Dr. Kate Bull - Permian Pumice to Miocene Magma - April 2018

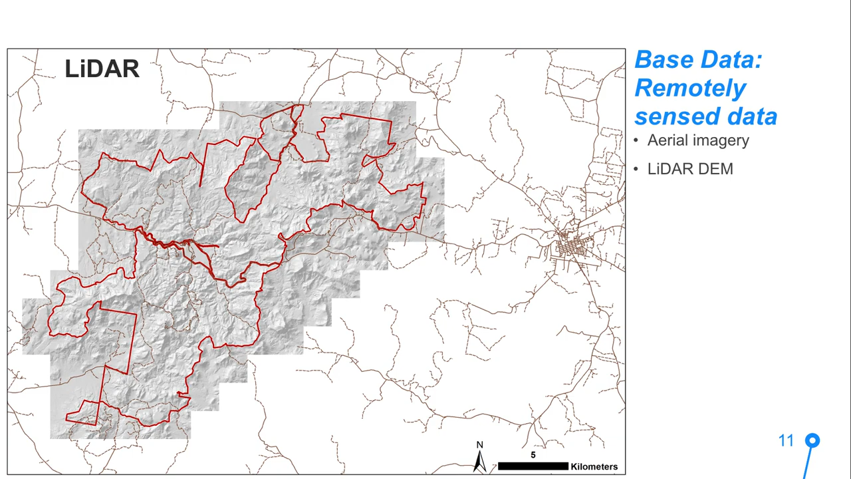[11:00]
This is an example. Um, looking at an area that is mostly Pelaga sandstone, you can see every pimple on the surface here with that LIDAR. And in fact, if you see, notice these linear features. Alexa very astutely noted that a lot of them are quite linear. And in fact, after field checking them, they're all dykes. And I'll go into that later. But this is the kind of value that the LIDAR gave to working with the GIS.
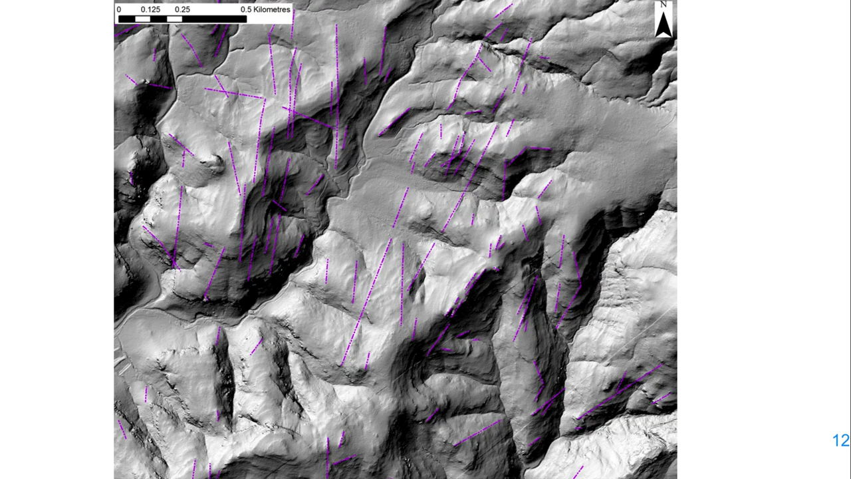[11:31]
We also then, the airborne geophysics survey that I was mentioning,
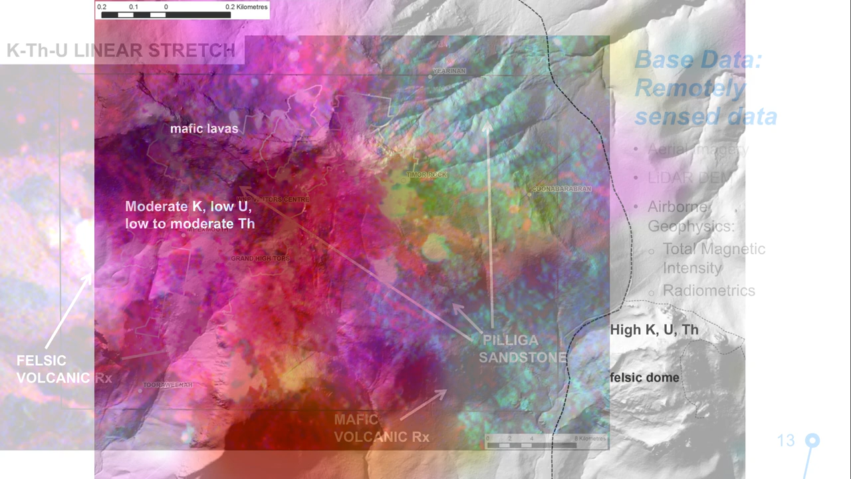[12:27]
Uh, close in example of combining the radiometrics and the LIDAR. You can see here, beautiful detail of the mafic lavas and dark reds and purples and the felsic, uh, felsic dome in this case that have, uh, all elements, uh, potassium, uranium and thorium and they come out white. So that was incredibly helpful in terms of mapping because we couldn't get everywhere.
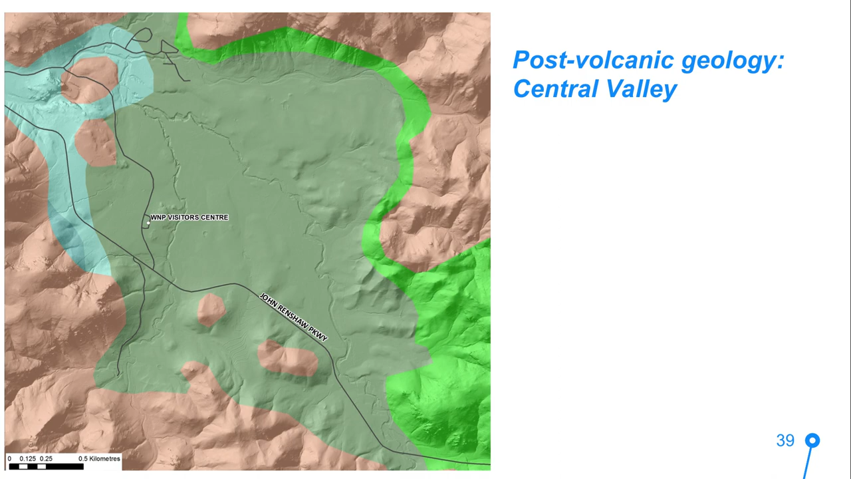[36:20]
We also identified, this was the central valley prior to our map. And here it is after our map.
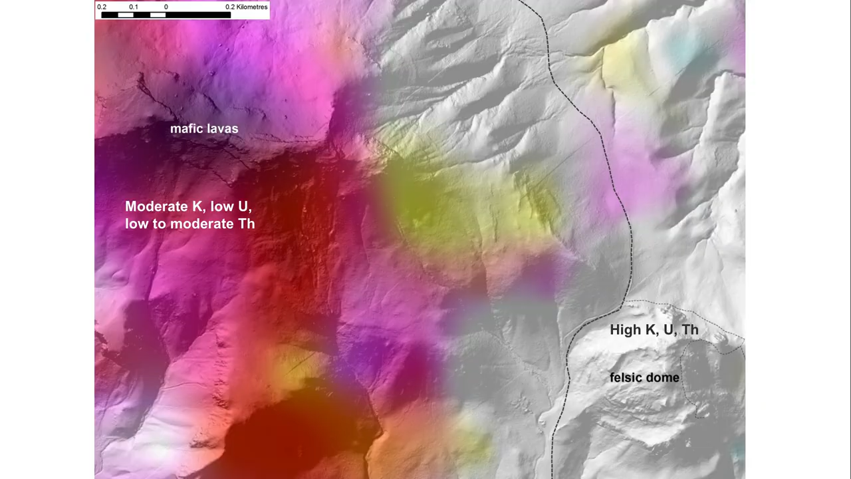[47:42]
Um, and I think that what we can see from that, so if, here's the park. Look at this.